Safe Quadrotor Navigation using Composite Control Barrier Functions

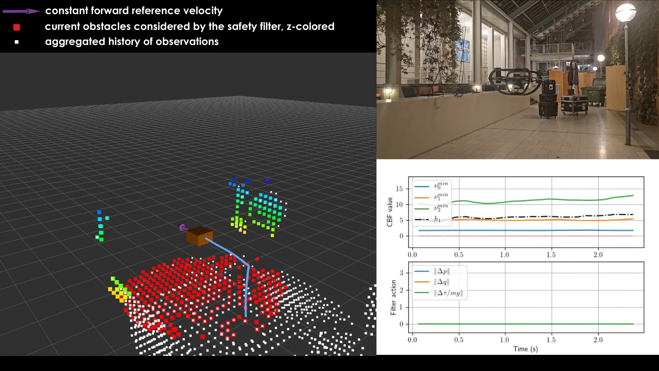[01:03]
The composite control barrier function is constructed from a local voxel map representation of the environment. The current voxel map used is highlighted in color.
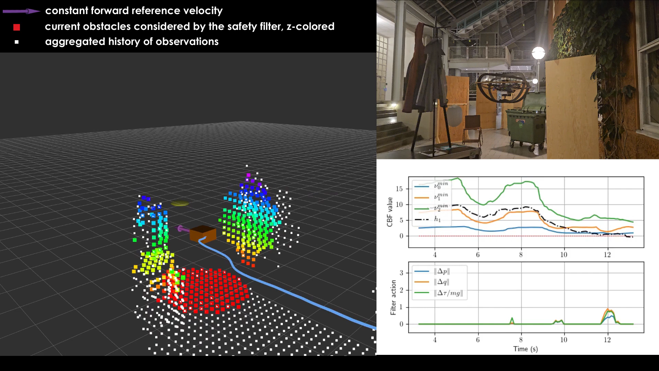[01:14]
The minimum values of the individual constraint functions and their high-order set functions are plotted on the right as nu0, nu1,
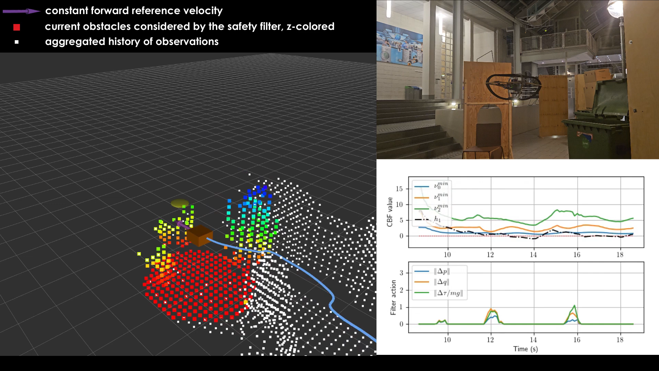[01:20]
and nu2 respectively, while the composite control barrier function value is plotted as h1. The resulting safe control law avoids obstacles deflecting the quadrotor horizontally and vertically to satisfy the constraints in the safety filter.
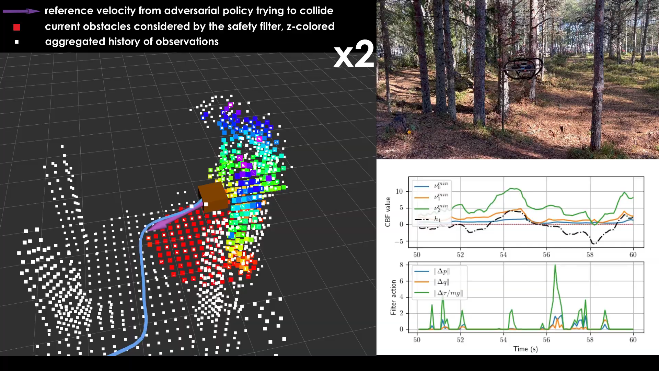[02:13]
This is indicated by the value of nu0 on the right. In the final sequence of the video, the operator provides a downwards reference velocity, trying to collide with the ground.
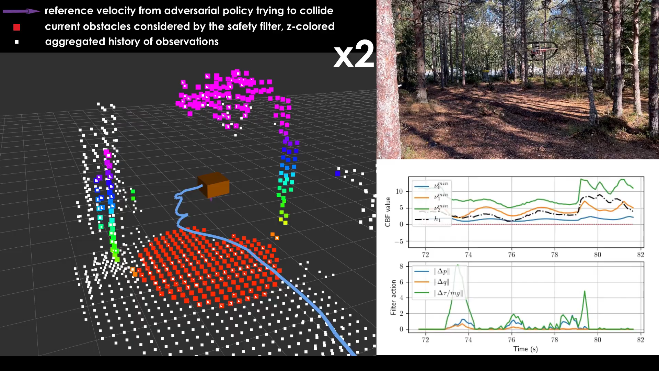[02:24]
The safety filter successfully counteracts this, keeping the robot in air.